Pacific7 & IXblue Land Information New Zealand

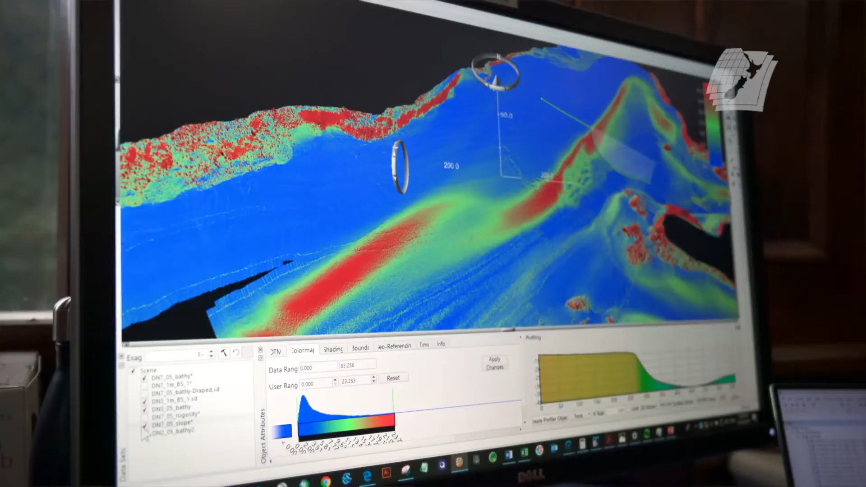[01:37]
So that sonar puts out a fan of sound data and from that we can take the 3D measurement of the seabed.